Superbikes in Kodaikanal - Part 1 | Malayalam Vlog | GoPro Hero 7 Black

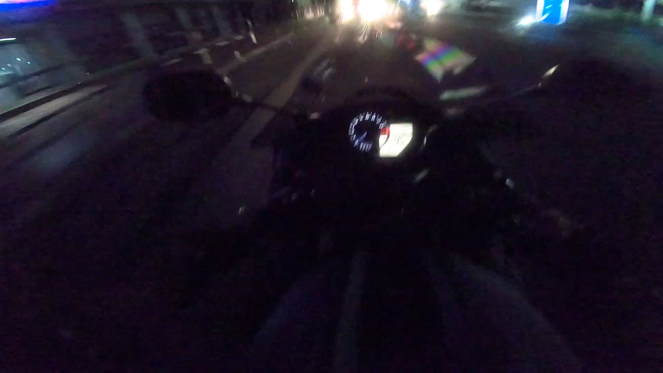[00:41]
പെട്രോളൊക്കെ അടിച്ച് എല്ലാം സെറ്റായിട്ട് പോവാണ് രാവിലെ ആയതുകൊണ്ട് നല്ല ഫോഗ് ഉണ്ട് അപ്പൊ നമുക്ക് കുറച്ചും കൂടി വെളിച്ചം വരാൻ നമ്മൾ കാണാം